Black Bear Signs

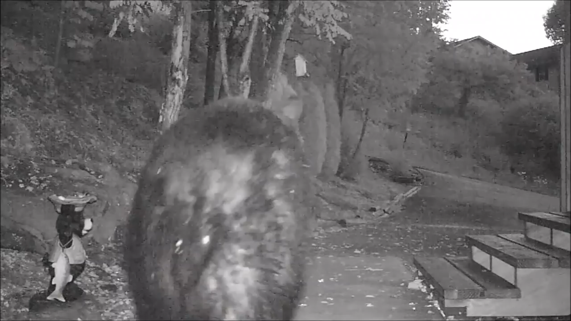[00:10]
this big fellow is about as big as eastern black bears get this cabin is right on the edge of tens of thousands of acres of national forest and
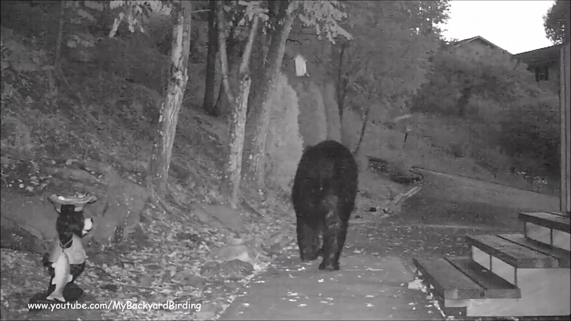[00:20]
wilderness land that's populated by black bears so it's kind of interesting to look at how bears react around the house and how they live back in the deep forest this bear has a pretty large territory he stops by about every seven to ten days and checks out the bird feeders and just generally looks around and see if there's any scraps of food that you can pick up here he's trying to get a soot feeder that's a little over seven feet off the ground and he stands on his hind legs he stands a little over six feet and they can reach about
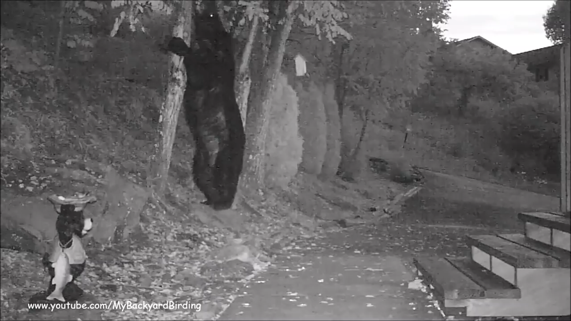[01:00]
eight feet typical of the black bear he'll come by and check out the area and hang around for maybe a few minutes he doesn't find any significant food he'll just move on to his next spot on his on his route this is one way to avoid problem bears is not have a reliable food source that they can come back to time and time again he knows he's not
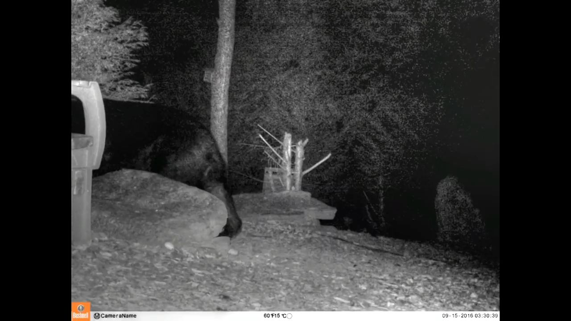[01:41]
they just pass through on their way somewhere else they don't even bother to check out the deck here
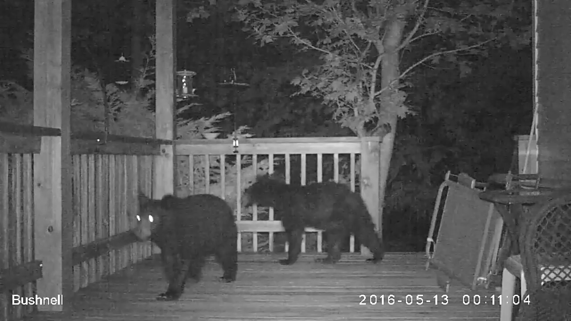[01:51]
we have a two black bear cubs and their mother is nearby and they're checking things out
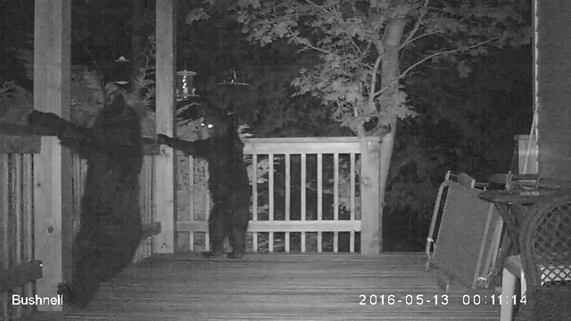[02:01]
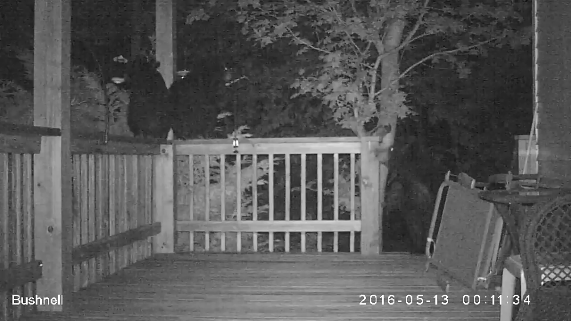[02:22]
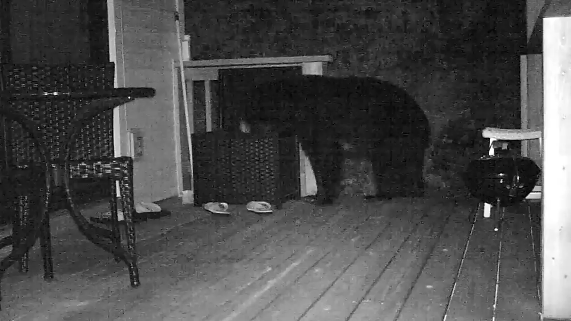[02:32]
here's a different mother and three cubs from a year or so earlier she's very adept at opening storage containers and just watching the three cubs is just so fascinating you see how they adapt to the human environment but again if they don't find much to eat they don't hang around and get into trouble never really had a problem bear in this area they spend most of their time and covering their territory out in the wild